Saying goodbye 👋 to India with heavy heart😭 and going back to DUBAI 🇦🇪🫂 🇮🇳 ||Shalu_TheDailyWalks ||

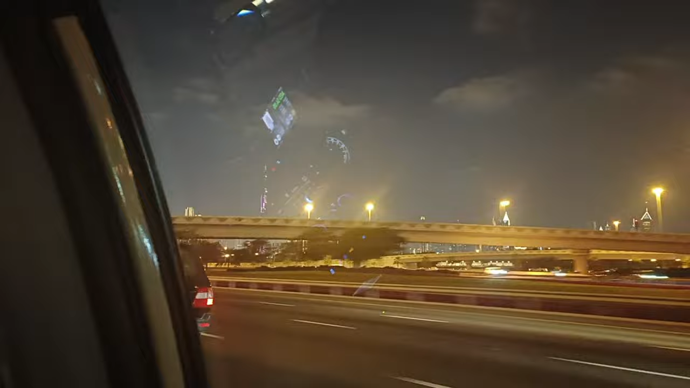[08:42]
एंड आप देख पा रहे होंगे वीडियो में बुर्ज खलीफा नाइट शो,
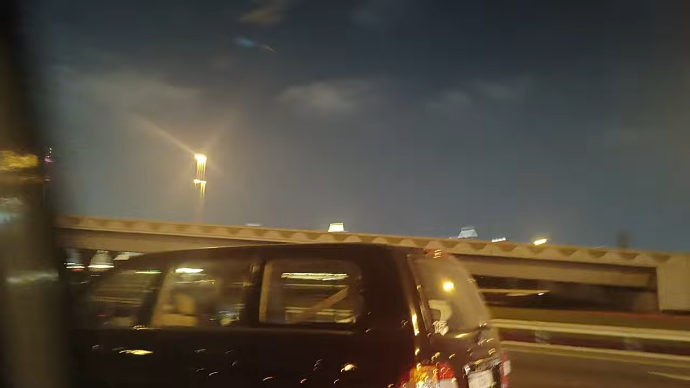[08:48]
जो अभी बहुत छोटा छोटा दिख रहा है और आगे जाके बहुत अच्छे से दिखाई देगा वीडियो में।
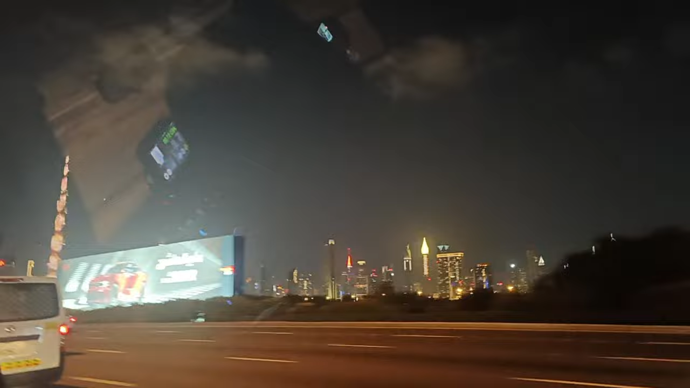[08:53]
बुर्ज खलीफा बहुत अच्छे से दिखने वाली है क्योंकि उसमें नाइट शो चल रहा था।